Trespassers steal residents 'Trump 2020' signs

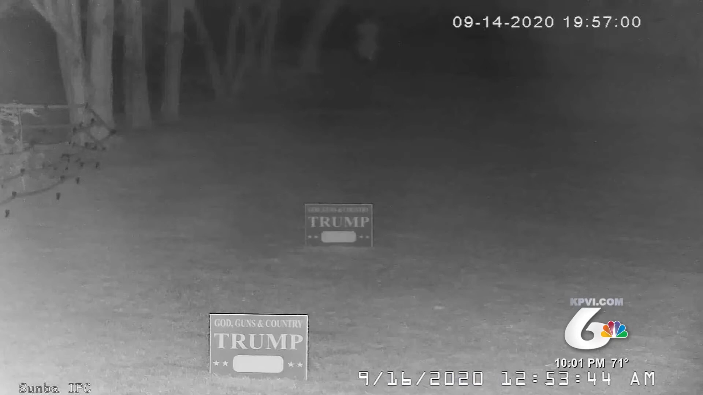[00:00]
The Batna County Sheriff's Office received a complaint from a resident of a man as seen here entering property and removing Trump 2020 signs.